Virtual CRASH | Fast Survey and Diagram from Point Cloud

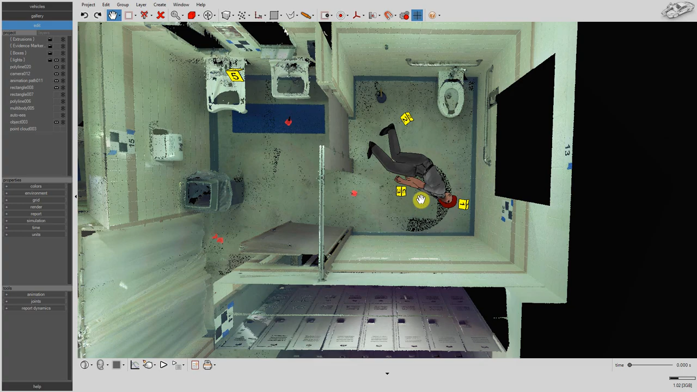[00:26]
how to use a point array as a fast survey tool here we have a point cloud
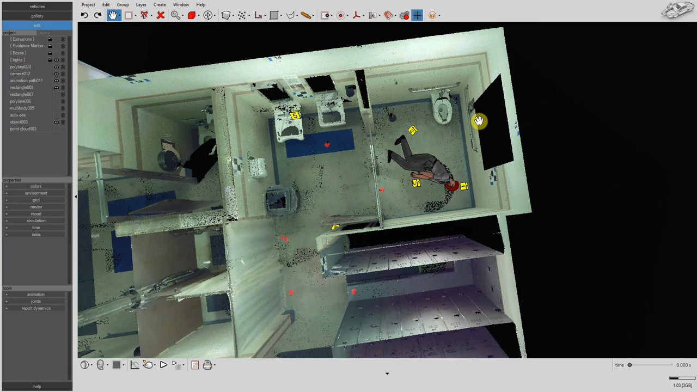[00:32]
of our homicide scene we see the victim's body positioned within the scene as well as our evidence markers we're going to use our point cloud to draw a line
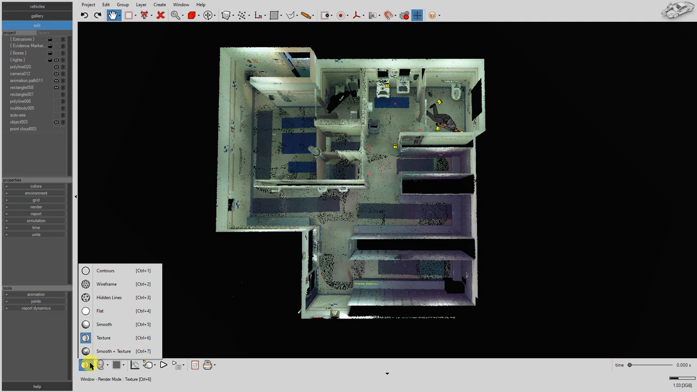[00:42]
diagram of our homicide scene switch to top-down orthographic view
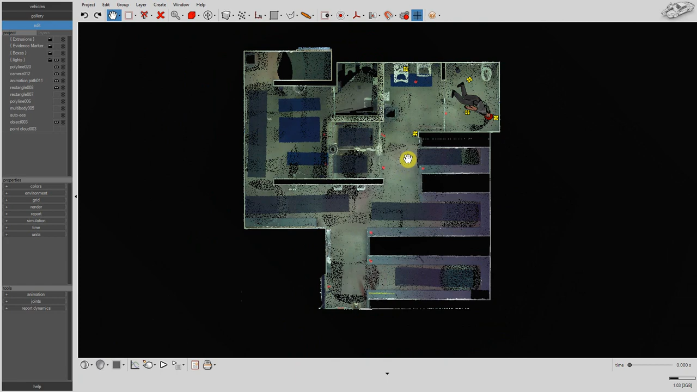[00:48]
next we'll draw a filled rectangle to serve as our diagrams background
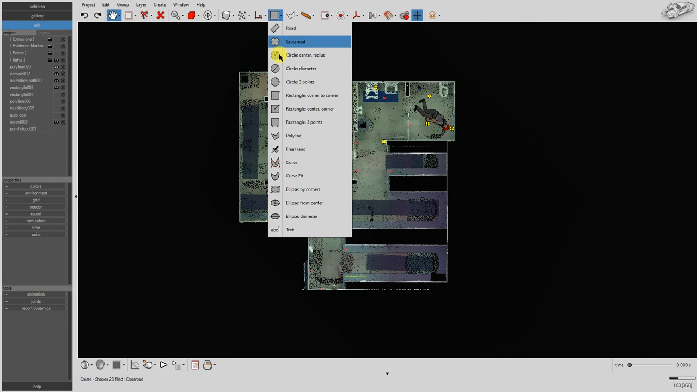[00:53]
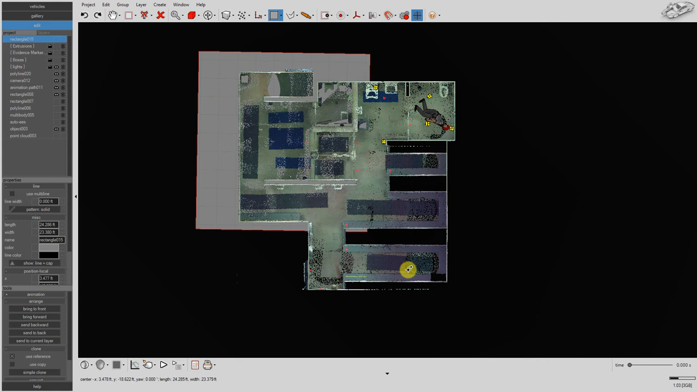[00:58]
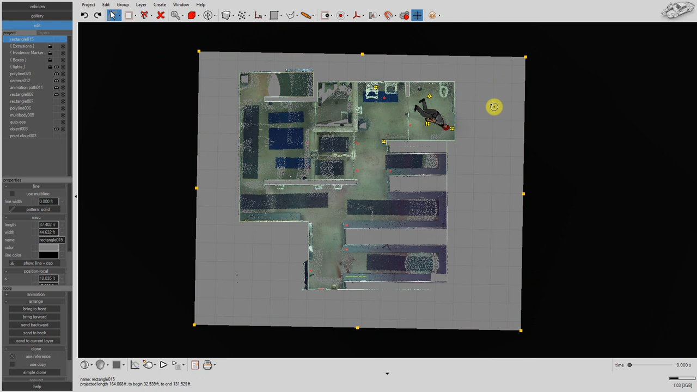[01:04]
we want the background to be white
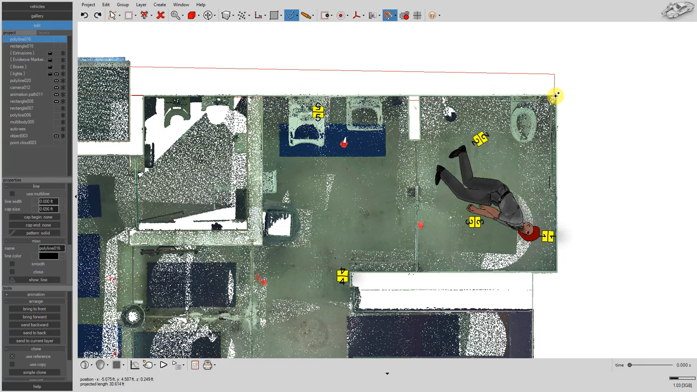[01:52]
with each additional left click a new control vertex is made right click to finish the line check the clothes button to close the shape
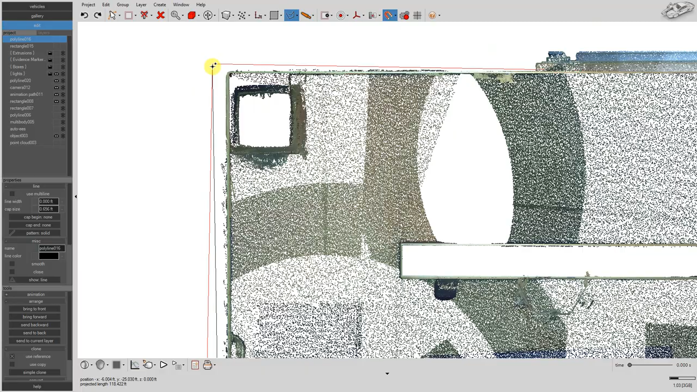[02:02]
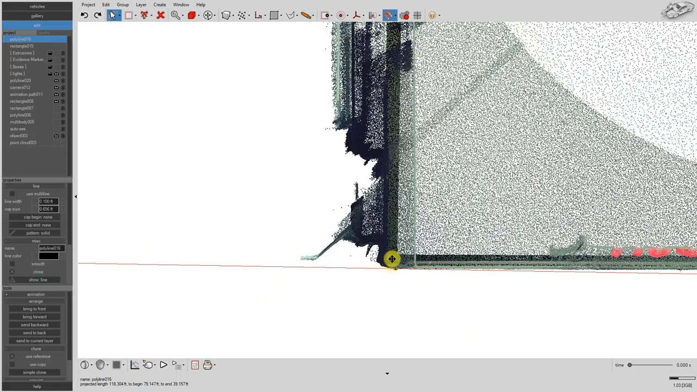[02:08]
now we'll zoom in and fine-tune the positions of our control vertices
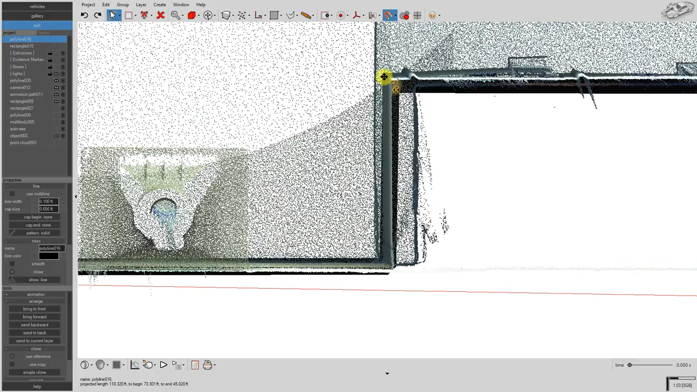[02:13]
we'll also draw some lines for our interior walls and structures
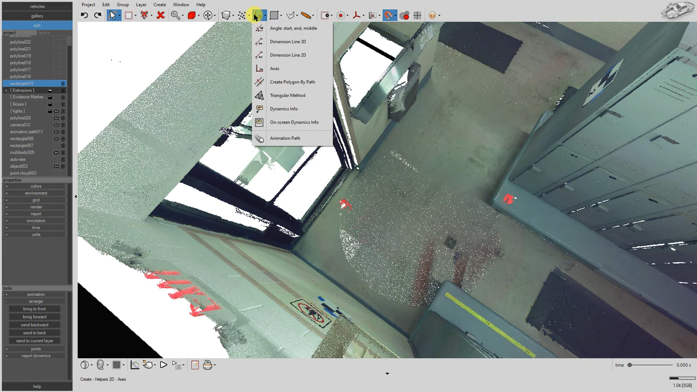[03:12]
next we select the point array tool we select the point array tool with snap to point cloud still enabled hover your mouse over the position
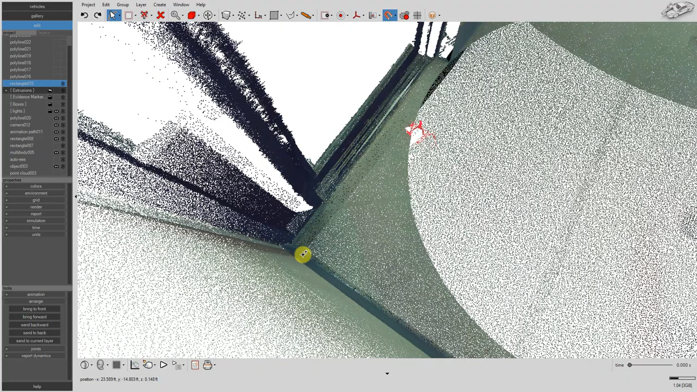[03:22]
on the point cloud from which you'd like to measure your fast survey points left click on this position
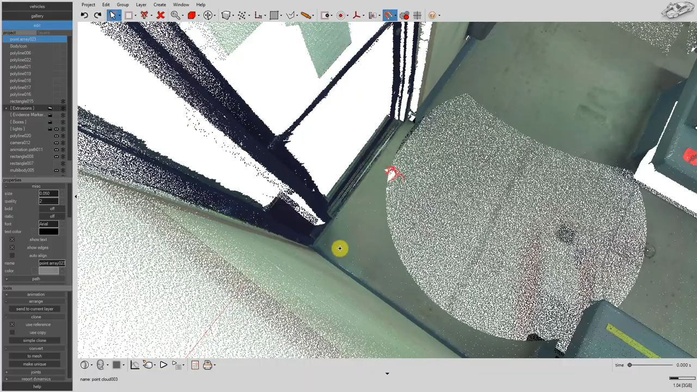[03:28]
select restrict to plane xy to see the point array's coordinate axes next by selecting axis local we can see
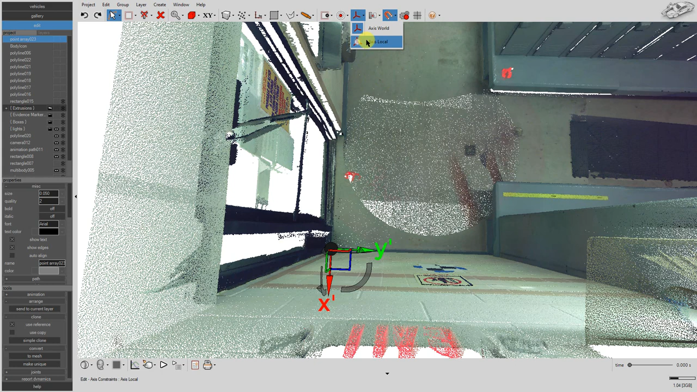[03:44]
the point array's local x and y-axis orientations we left click and drag the z-axis rotation grip in order to rotate the point array we want the point
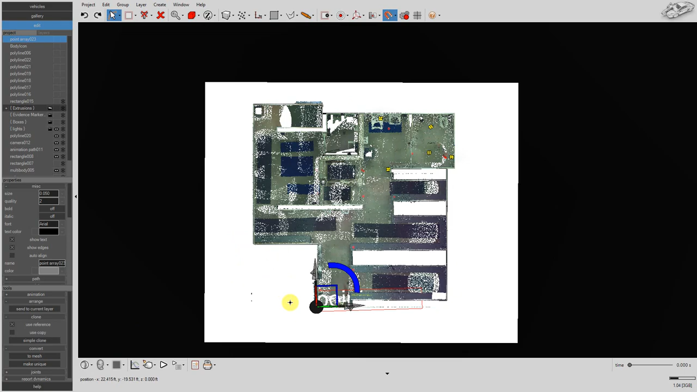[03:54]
array's x and y-axis to each point along one of the two walls touching at this corner
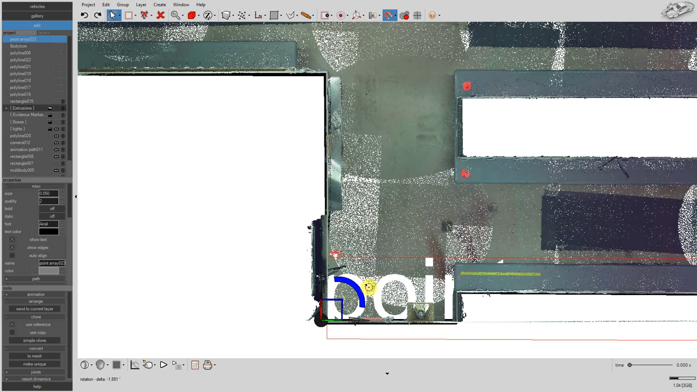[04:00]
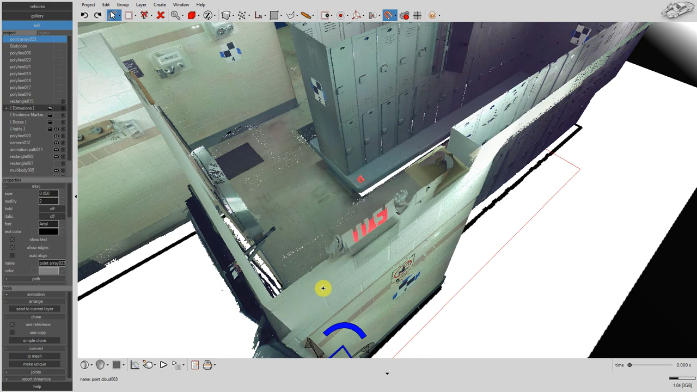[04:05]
remember the pivot point of the point array tool is the tool's origin
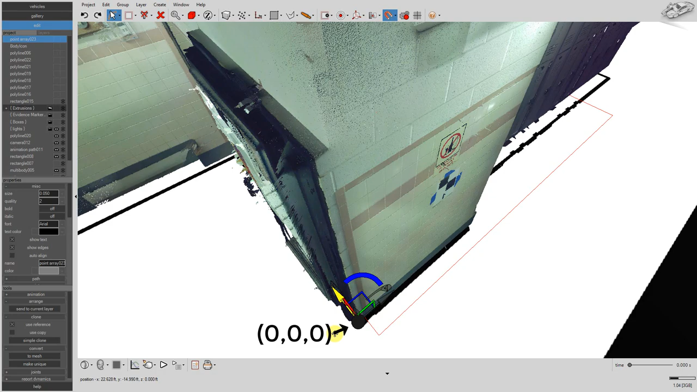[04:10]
that is the pivot point is at 000 in the point array's own local reference frame
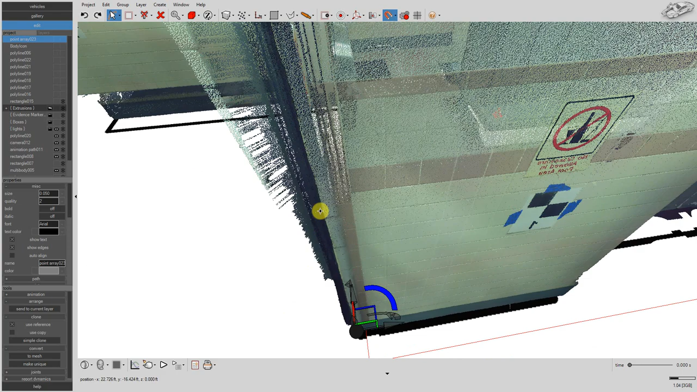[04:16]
therefore this is going to serve as the origin for our fast survey our point
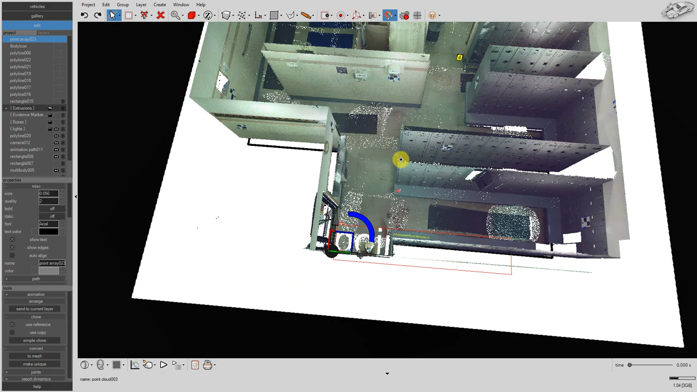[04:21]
array currently has no survey points in it to add in survey points simply go to the points menu of the point array
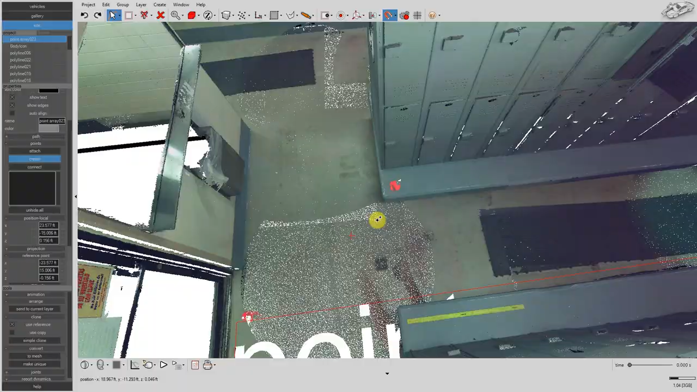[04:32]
left click on create hover your mouse over the area in the point cloud you wish to place a survey point and
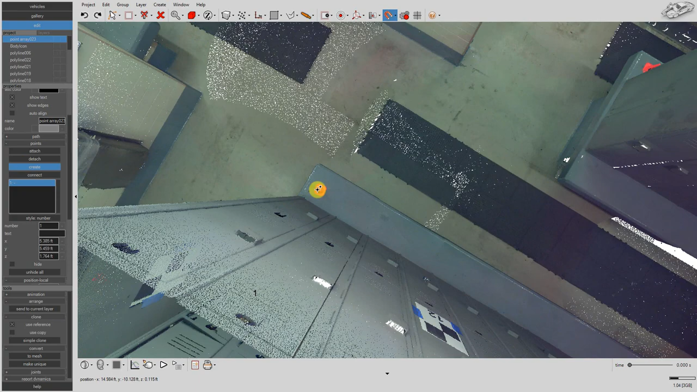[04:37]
left click since your cursor is set to point cloud snapping your survey
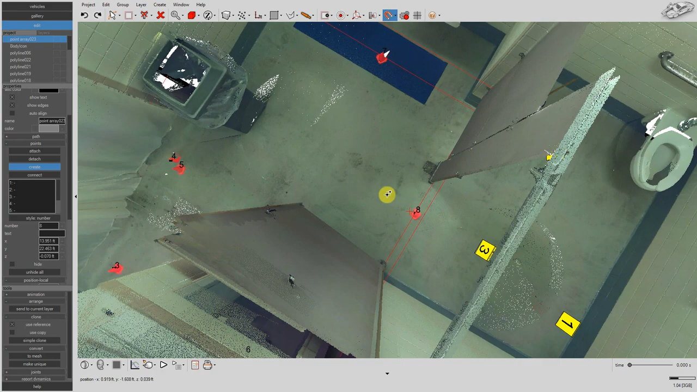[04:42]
point should snap to the point cloud point your cursor is hovering over you can add text
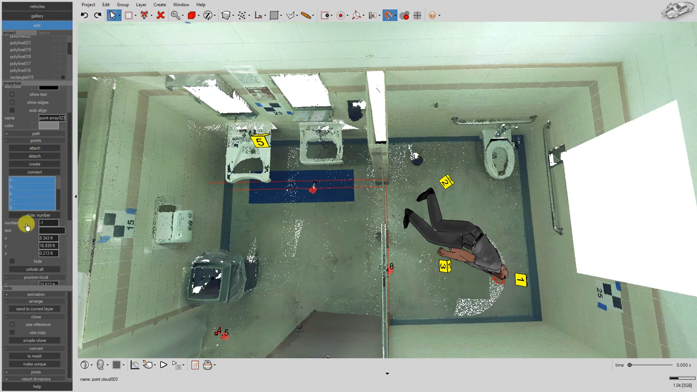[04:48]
labels to your points by using the text input field so